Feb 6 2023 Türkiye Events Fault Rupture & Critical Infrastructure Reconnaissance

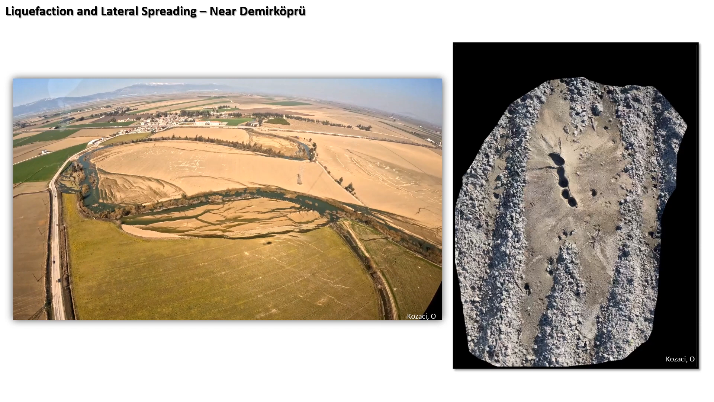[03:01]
you know, trying to identify if it continues further south. And we also saw these really beautiful liquefaction features and lateral spreading along the Alsea River.
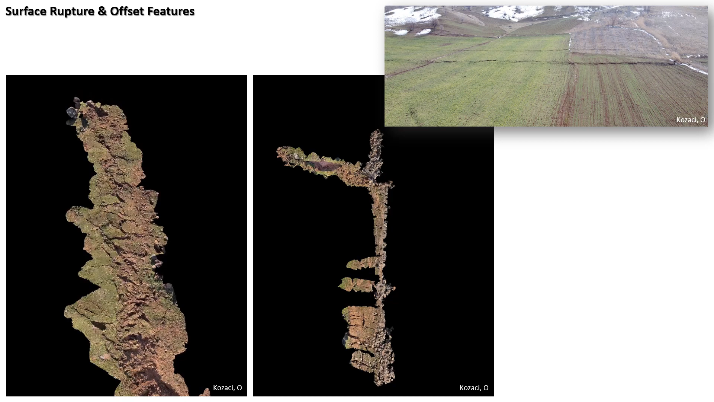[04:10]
You know, you see the primary fault rupture, and in the back, you see secondary displacements, systematically offsetting agricultural features. Again, you see a LiDAR scan of a mole track. This is the primary fault rupture. And here in this one, you see the primary fault rupture here, and that secondary fault traces.
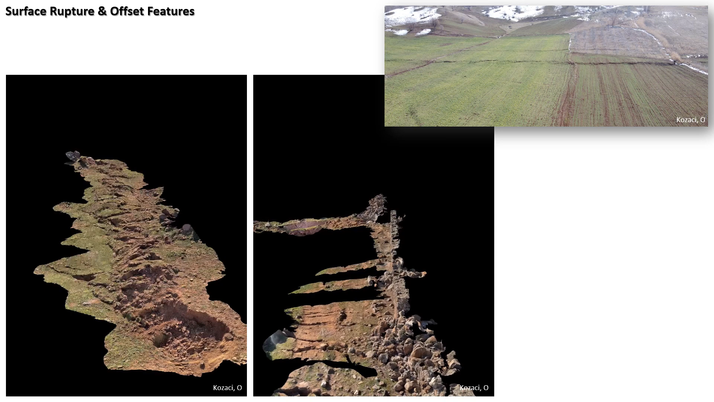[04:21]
And here is a consistent levees really offset stone wall.